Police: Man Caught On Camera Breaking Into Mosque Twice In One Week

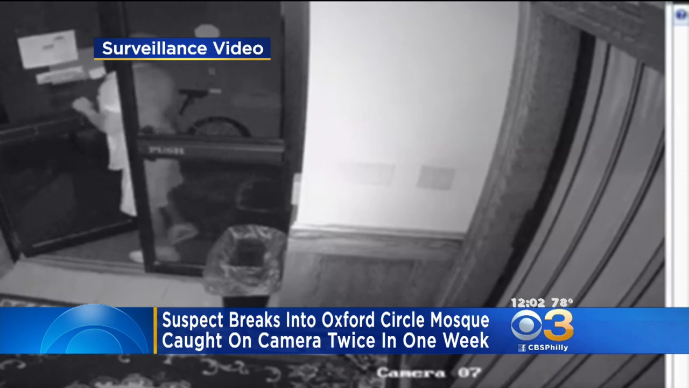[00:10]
mosque on Roosevelt Boulevard in Oxford Circle the suspect broke into the mosque twice first on Wednesday July 12th and then again on Monday July 17th if you recognize this man please call police